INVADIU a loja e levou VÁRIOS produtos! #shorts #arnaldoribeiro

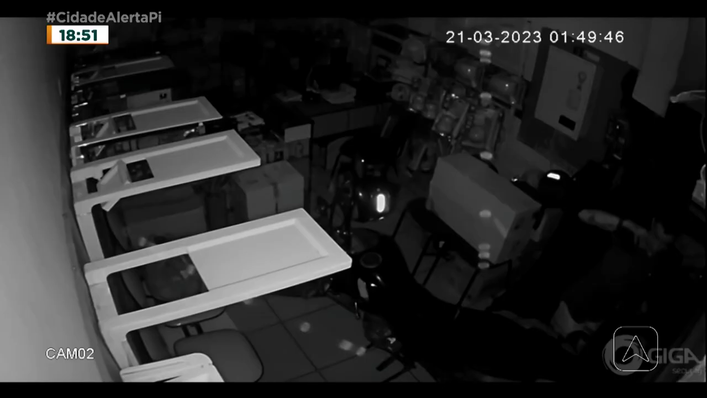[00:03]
Olha o ladrão invadindo a loja na avenida João Antônio Leitão na Pissarri, olha o ladrão aí, rapaz, vou te dizer Ele entrou pelo telhado da loja e carregou vários produtos e o dinheiro que estava no caixa Ele disse, não, vou carregar o que tem aqui, aí abriu o caixa e disse, quer saber, vou pegar uma grana também Tá se escondendo pra quê, filho de Deus, tu tá sendo... Rapaz, ele anda com... é um celular que ele usa como lanterna, né? Rapaz, vou te dizer, antigamente era uma lanterna, velha, daquelas antigas de pilha Agora ele carregou o celular dele e foi roubar a loja, né?
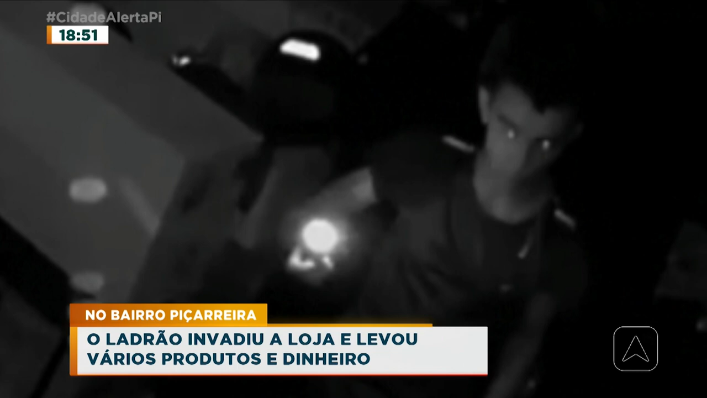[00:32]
Minha nossa senhora, olha a cara dele, tá todo mundo te vendo, vai pra cadeia, vai pra cadeia Porque é ladrão, porque não quer prestar, porque não tem regra de sobrevivência,
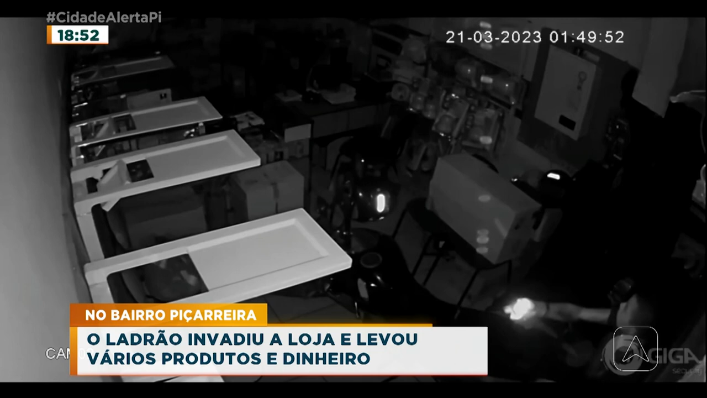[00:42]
olha isso aí, ó Deu ruim pra ti, nego velho, roubou, carregou o dinheiro e agora tá famoso aqui no Cidade Alerta Que era Deus não seja encontrado e flagrado daqui pro final da noite, né?